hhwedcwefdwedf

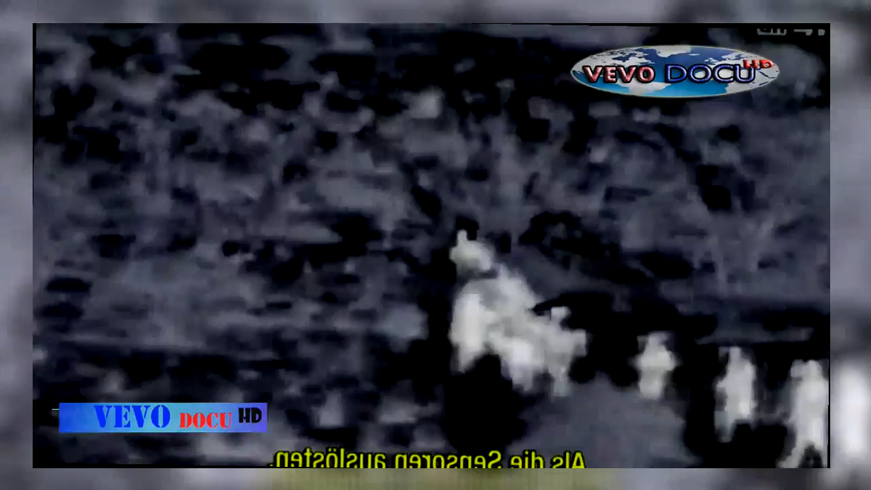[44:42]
And our sensors were triggered, and we actually moved into position with our camera, and this is what we saw. Yeah, I cut a group of cars. I'm trying to get a tally, total number here for you.
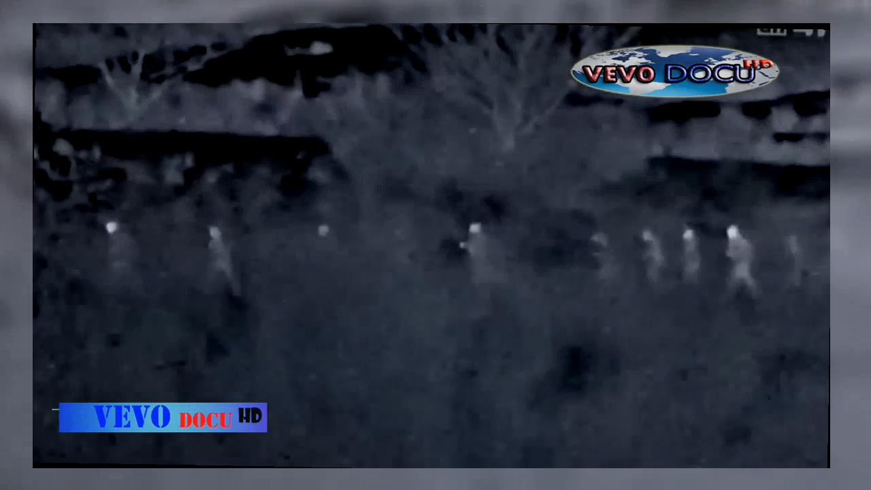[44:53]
But you said no one cut this yesterday, correct?